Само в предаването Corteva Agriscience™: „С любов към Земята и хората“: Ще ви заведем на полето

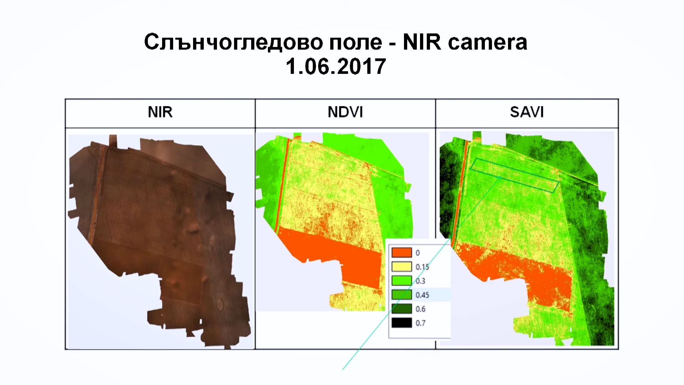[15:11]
който е в инфраред диапазона и съответно могат да видят не само как изглежда зеления цвет на растението и дали то се е разболяло или евентуално има някакво нападение от неприятели.